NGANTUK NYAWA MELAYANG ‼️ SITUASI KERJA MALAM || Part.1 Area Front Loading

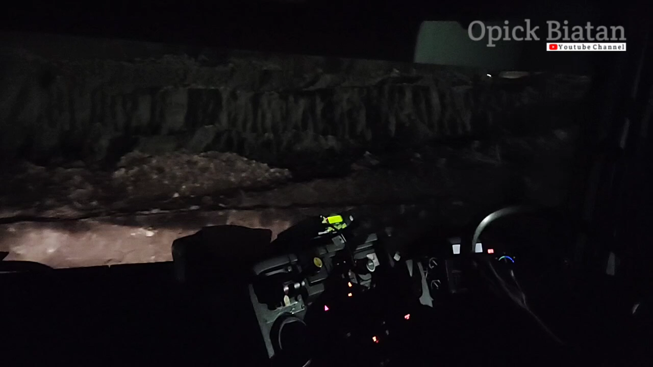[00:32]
Ini kemarin yang waktu di video sebelumnya yang siang jalanannya ekstrim itu teman-teman.
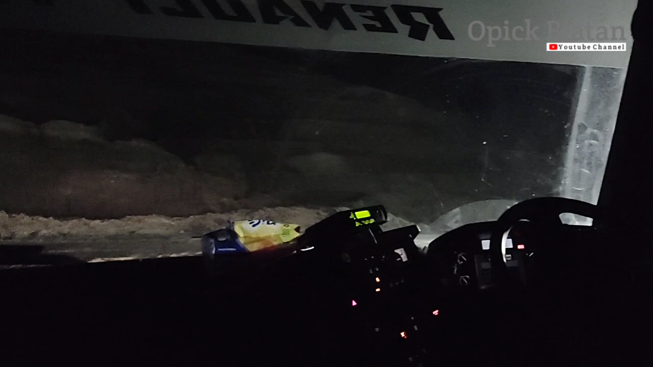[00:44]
Jadi kalau siang seperti apa, kalau malam seperti ini.
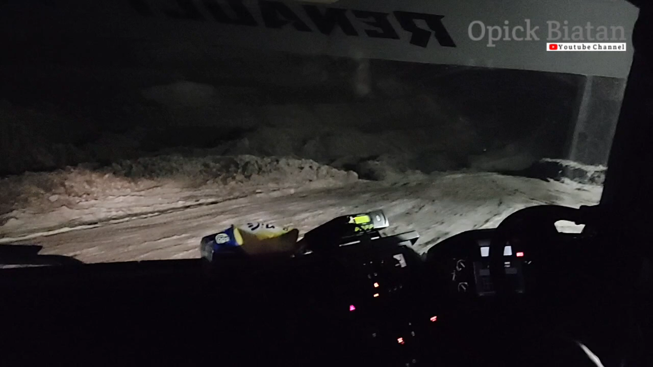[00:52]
Cuma kalau di sini ini sebenarnya penerangan ini masih termasuk kurang teman-teman.